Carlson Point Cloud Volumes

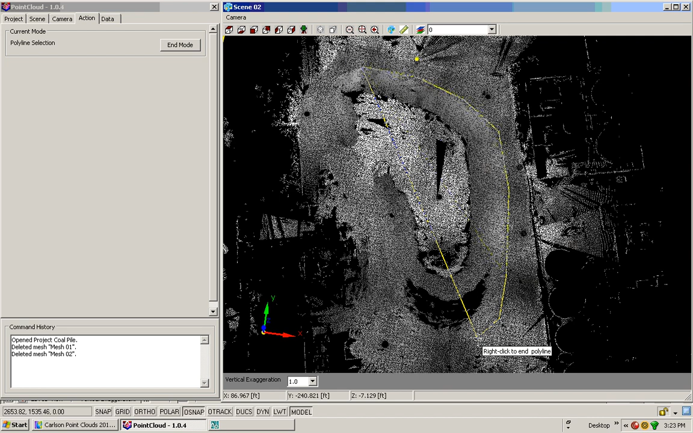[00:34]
Inside of here, I need to pick my selection set, so I'll pick Polyline. What I'll do is start picking points going around my site. Which you can see right here. You can see the yellow line. It lets you know where you're picking. And I'll pick right here and we'll cut across right through here.
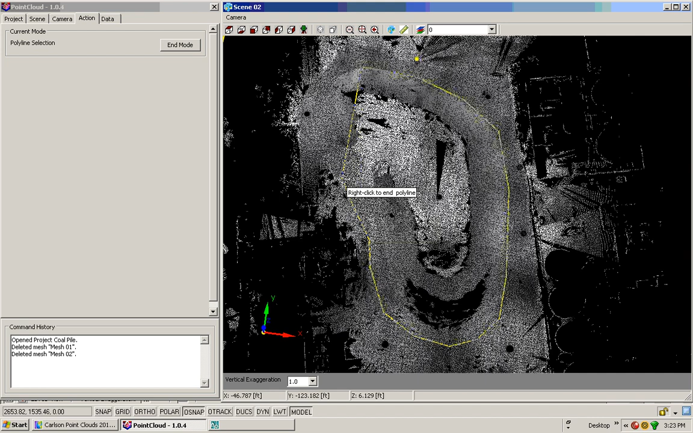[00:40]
Now on my last click that I do, I just right mouse click. It's going to highlight everything in red for me, so I can go over here and pick the end mode. When I do that, I can go right down to where it says Create and I can create a mesh. So what I'll do is I'll go ahead and pick Mesh. And here it'll make a Mesh 0.0.1. So I'll go ahead and pick the checkbox down at the bottom. And it's creating my mesh for this project here.
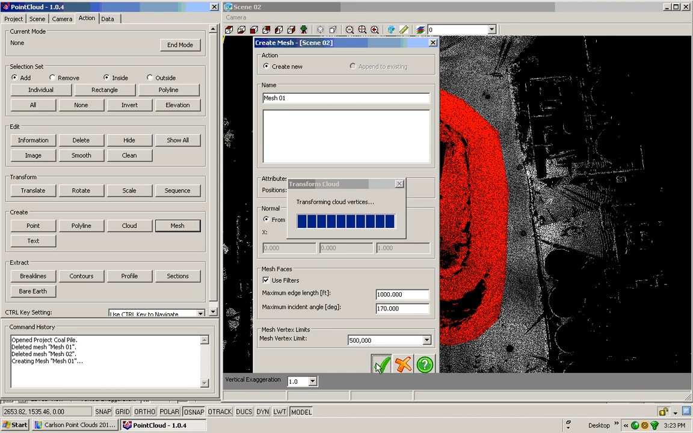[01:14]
Now that'll be for the coal pile. It's writing out the faces and it's done. Now we have a command in the selection set, which this is a great tool for getting volumes, is I can pick the Invert tab.
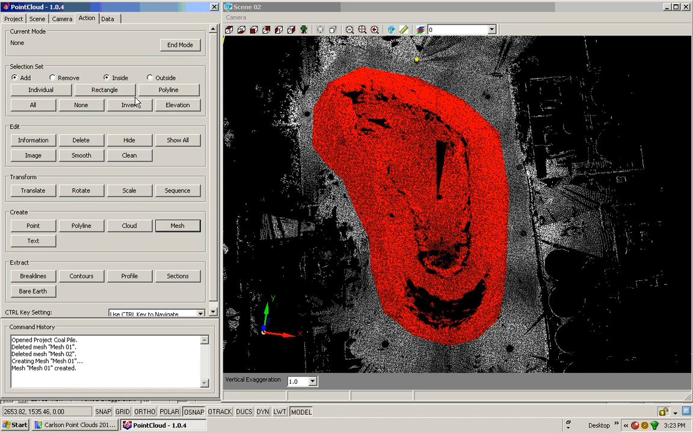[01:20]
When I pick the Invert tab, you can notice it's highlighted on the outside. So I'll go ahead and pick Mesh on here, where it says Create.
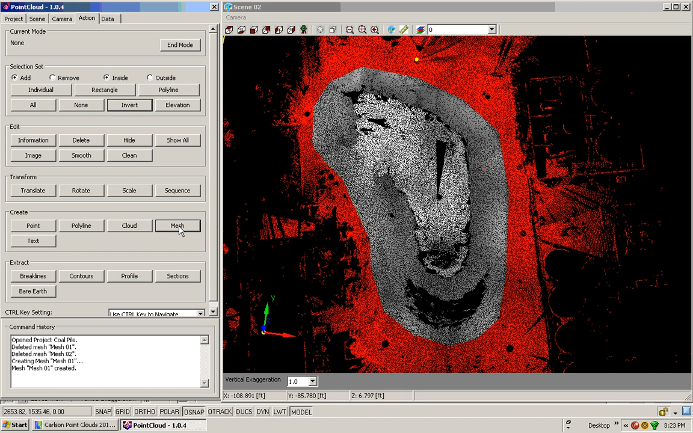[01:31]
And we'll create a Mesh 0.2 here, which I'll hit the checkbox. And it'll create the mesh. Now this is going to be my existing. That's going to be a flat 10 going across the site from the red area.
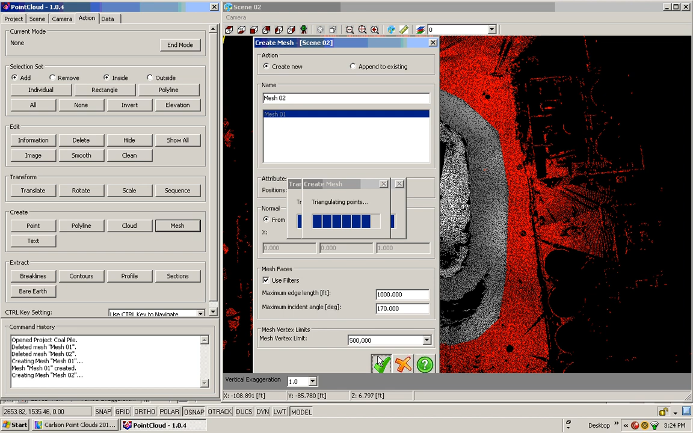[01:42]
So that's done. Now I'll just go ahead and close down Scene 0.2 here, and we'll go back to Project. And inside of Mesh 0.1, I'll go ahead and right mouse click, and we'll go to Export.